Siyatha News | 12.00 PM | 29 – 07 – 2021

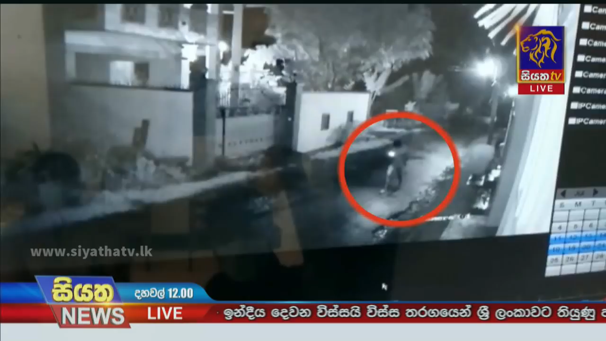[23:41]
මෙම සිසුවා නිවසින් බැහැරට යන ආකාරය අසලු තිබූ ආරක්ෂිත කැමරාවක මෙලෙස සටහන් වී තිබුණා.